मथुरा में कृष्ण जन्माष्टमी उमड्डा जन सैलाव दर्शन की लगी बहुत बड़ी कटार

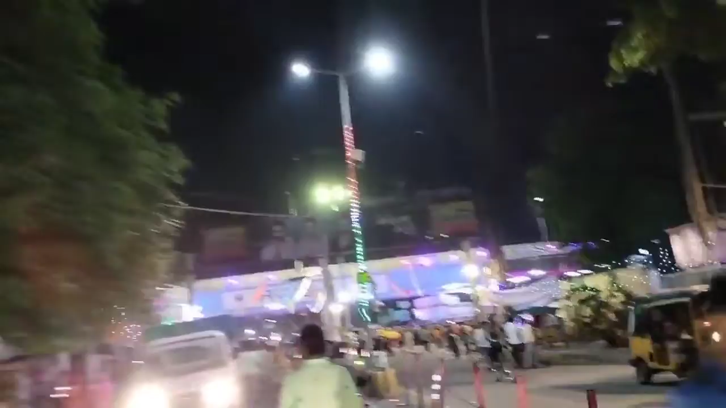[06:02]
जन्मभूमि रोड से होते हुए कृष्णा नगर से होते हुए हाईवे पर आ गए हैं।